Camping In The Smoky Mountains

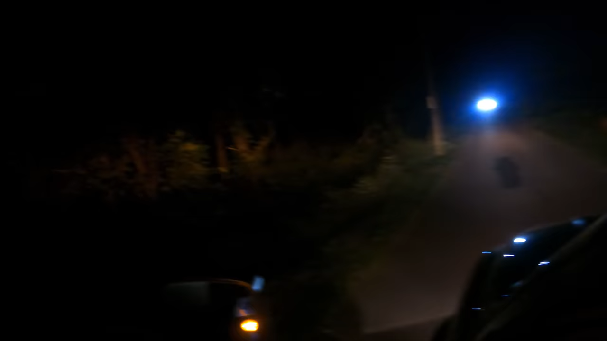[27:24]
The car coming. And we're taking up the whole road.
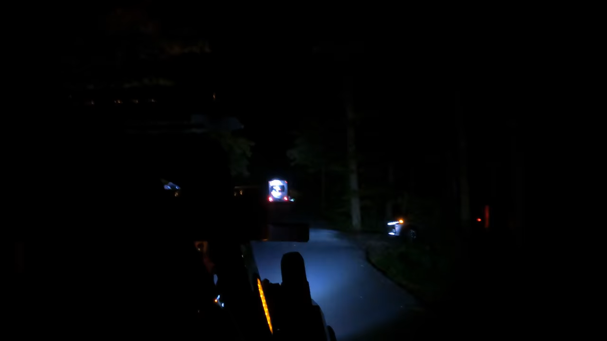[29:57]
hopefully we can get him down here without taking out any mailboxes or trees or power lines.
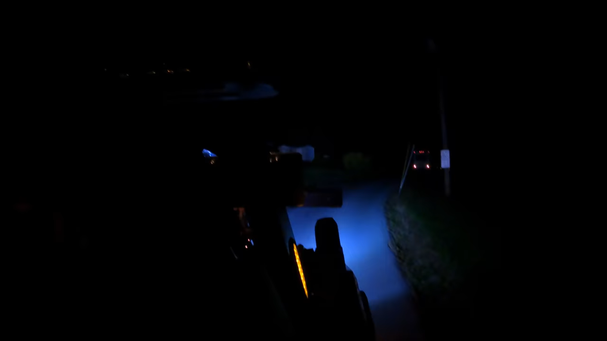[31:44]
I don't know which way he's going to want to go here. Look at this. This is ridiculous. Oh, wow. I don't know which way he's going to want to go here around this.